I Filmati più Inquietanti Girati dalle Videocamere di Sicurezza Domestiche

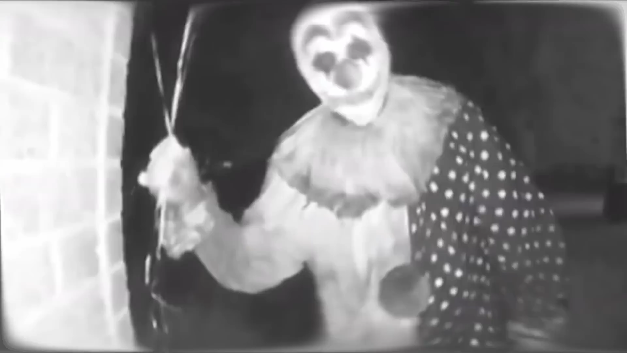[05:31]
In questa clip vediamo un uomo mascherato da clown che si avvicina alla porta di una casa nel Wisconsin, sbandierando allegramente i palloncini che ha in mano. Il filmato è in bianco e nero, ma l'assenza di colore non basta ad alleggerire l'atmosfera inquietante di questa scena.
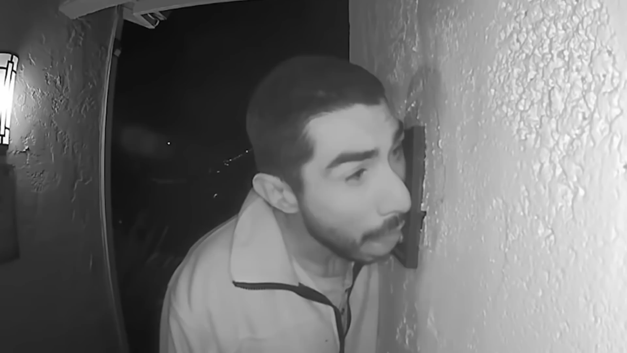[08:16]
che ha filmato un uomo che ha trascorso ore intere a leccare il campanello della porta di casa loro. L'incidente si è verificato intorno alle 5 della mattina e i proprietari erano entrambi fuori casa.
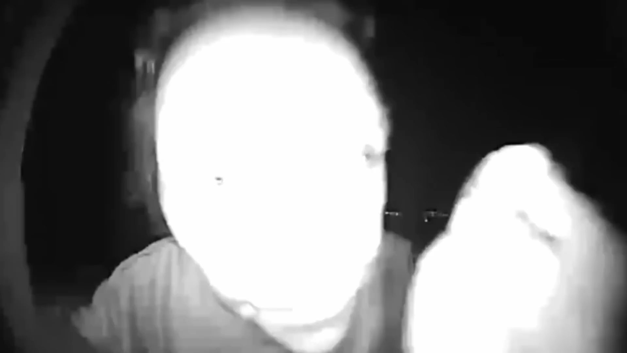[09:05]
che ci regala una clip degna del peggiore film horror della storia. In questo filmato vediamo un uomo avvicinarsi alla porta d'ingresso di una casa che non gli appartiene e suonare più volte il campanello.
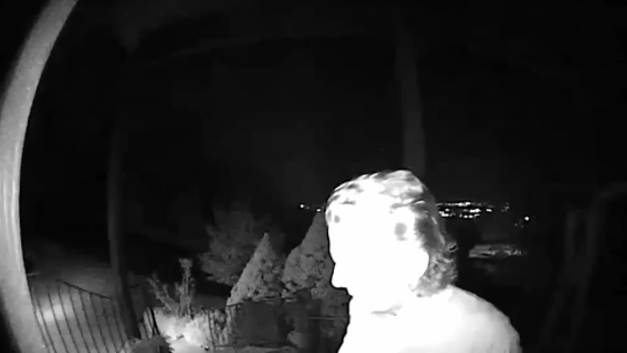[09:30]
Questo comportamento incomprensibile si ripete per circa 4 minuti, durante i quali i proprietari dell'abitazione hanno saggiamente scelto di rimanere chiusi in casa. Finalmente, dopo un tempo che sembra interminabile, l'uomo si arrende e lascia il portico, continuando però a parlare tra se e se. Che immagini terrificanti!